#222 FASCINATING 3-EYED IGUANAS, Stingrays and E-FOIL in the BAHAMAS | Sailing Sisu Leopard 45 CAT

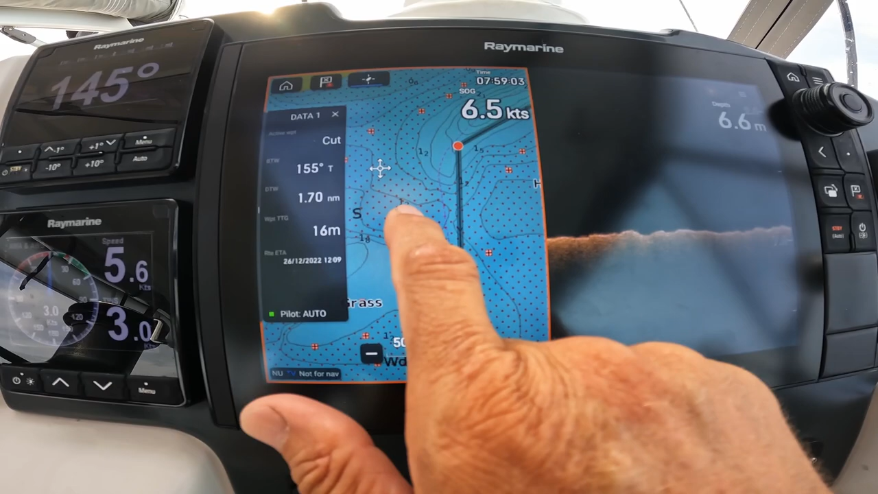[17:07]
On screen: depth 6.6 m
So look, 1.2, 1.2, 1.5, 1.2.
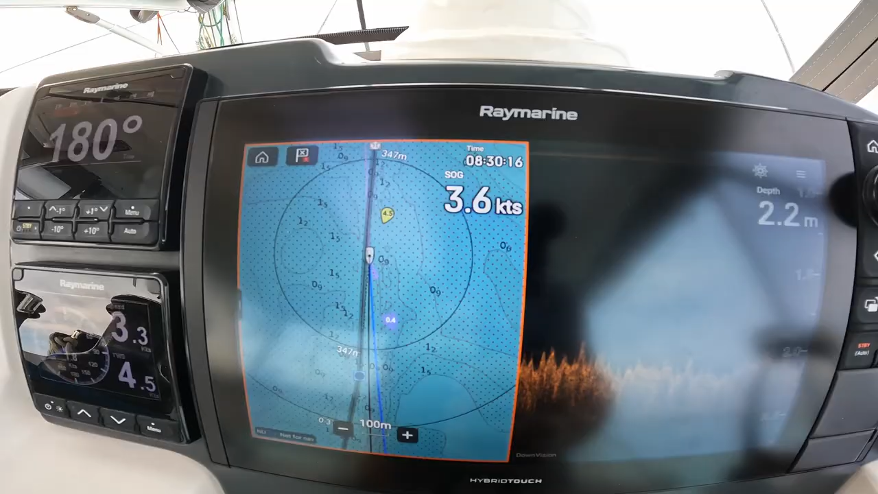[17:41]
On screen: depth 2.2 m, speed 3.6 kn
But it looks like sand. So if we do hit the bottom, not that we want to, but it will be less damaging.